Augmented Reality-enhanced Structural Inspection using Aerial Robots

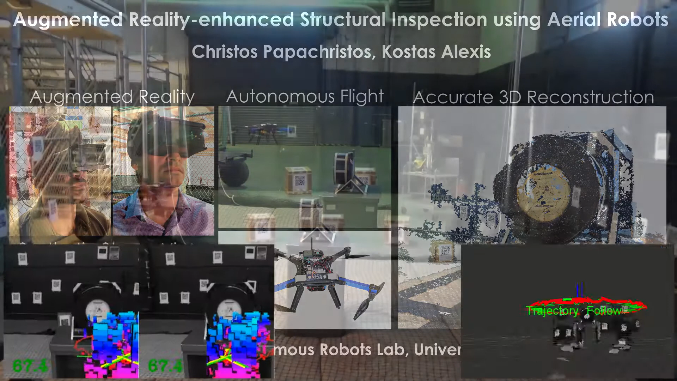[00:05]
In this work, we present a methodology for augmenting reality enhanced structural inspection using aerial robots.
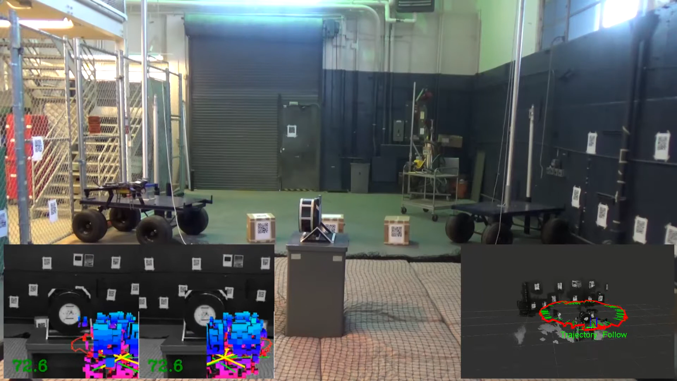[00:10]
The robot is computing a full coverage path given a prior model of the structure. As the prior models are expected to be inaccurate, outdated,
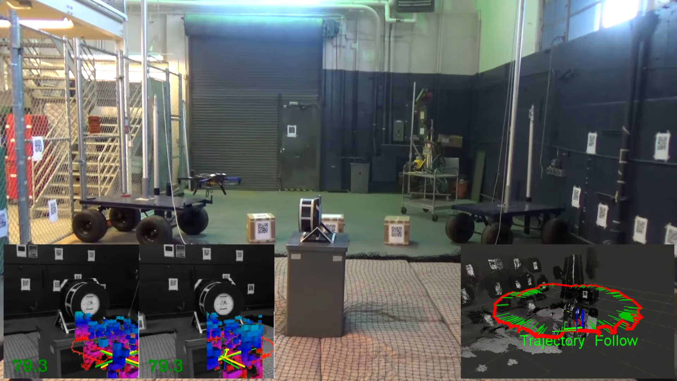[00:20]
or generally not capturing important details, an augmented reality interface is employed to enable the human operator to command new viewpoints. To assist the operator, we stream both the stereo views as well as the real-time dense reconstruction of the environment.